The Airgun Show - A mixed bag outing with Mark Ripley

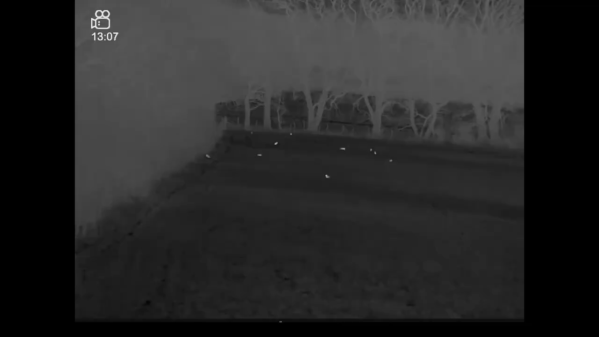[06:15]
I came and had a look yesterday and there was probably about 20 rabbits out there so there's a few there for a little bit of sport with the air rifle.
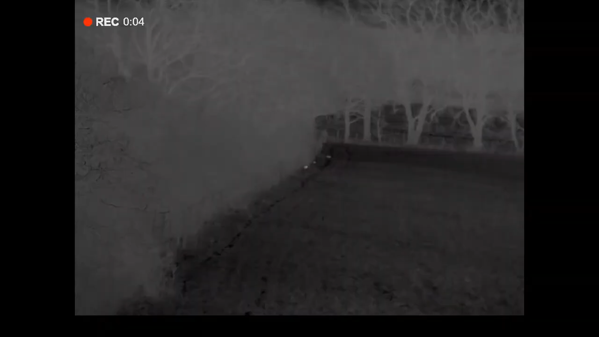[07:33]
There's one actually a little bit closer
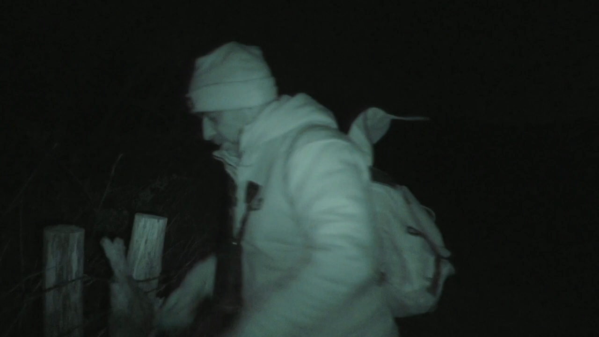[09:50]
so just leave that hung there and that way no fox wings can get that and drag that off too easily. Right, let's have a look for some more.
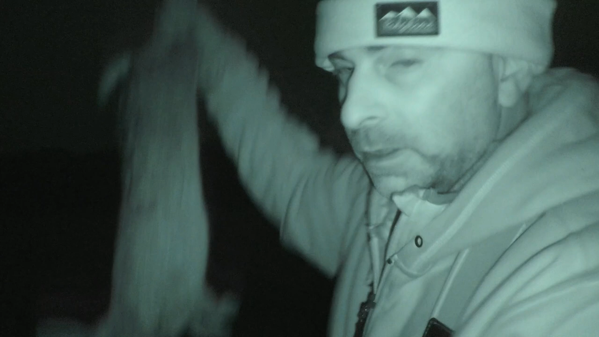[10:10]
What a good size rabbit there. Nice healthy looking bunnies.
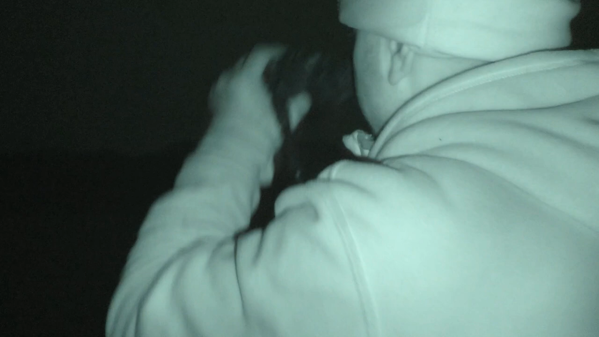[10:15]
Just a few more out in the field that have kind of come away
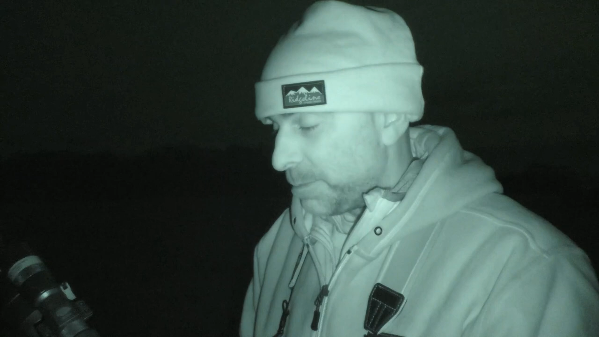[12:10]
but that .25 pellet is just smacking them so hard and just killing them instantly. So, a good place shot with this, and that's it, they're brown bread.
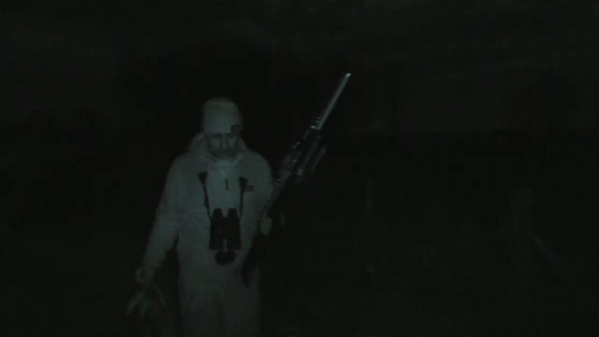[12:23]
All right, well, I've had a pretty good evening this evening. There's another couple to add to the bag, so I'm going to walk up along the fence line here and pick up the rest of them. I've got another seven or eight, eight, I think it is, along there, so I walk along there and grab them,